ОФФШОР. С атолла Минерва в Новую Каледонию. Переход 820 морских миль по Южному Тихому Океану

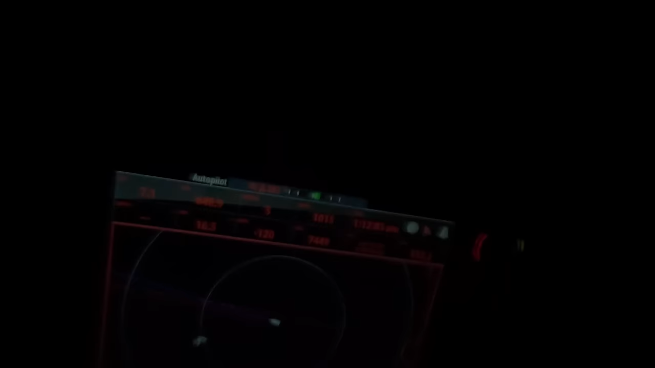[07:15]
У нас есть встречный трафик. Это, судя по всему, рыбаки.